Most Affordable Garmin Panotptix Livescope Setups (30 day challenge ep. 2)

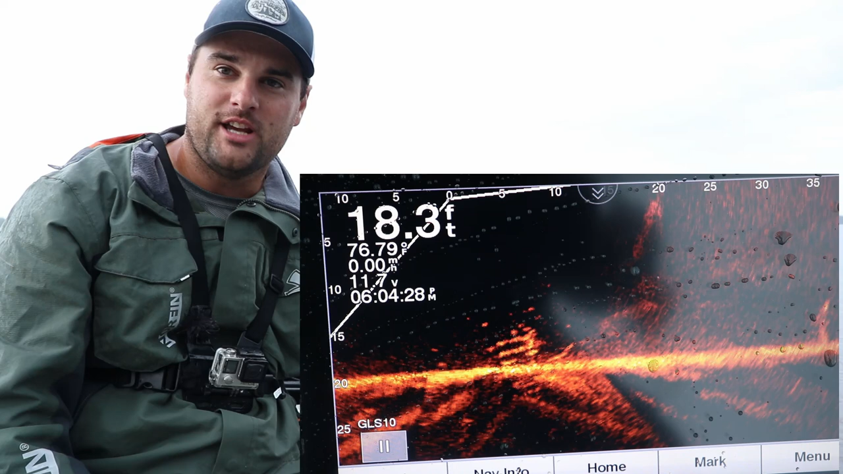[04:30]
On screen: depth 18.3 ft
And this GSL10 box, the job of this box is to actually stitch all of those images together and put it onto your screen.
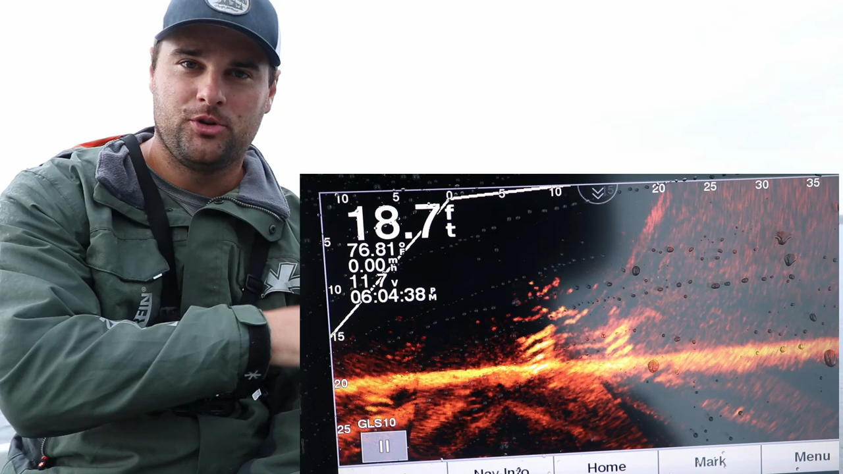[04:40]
On screen: depth 18.7 ft
And sometimes when you're moving around, and I'll show some footage here, you can kind of see the lines where everything's stitched together,
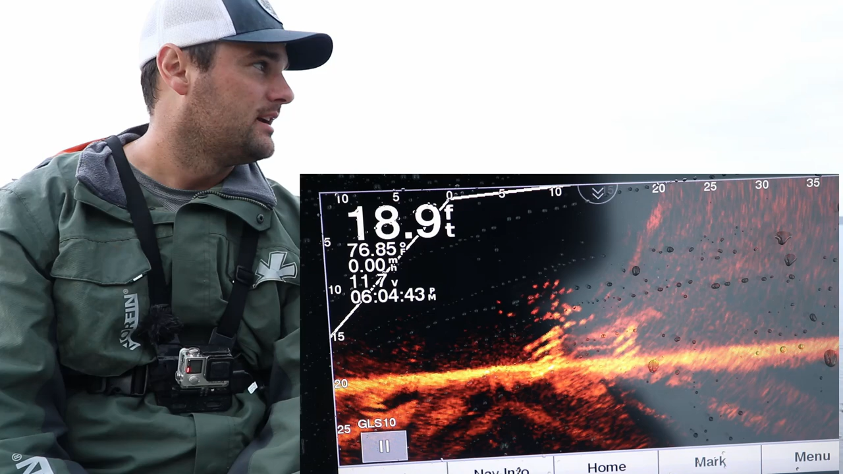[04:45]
On screen: depth 18.9 ft
depending on how much sediment is in the water and how much, I guess, noise comes back at the transducer.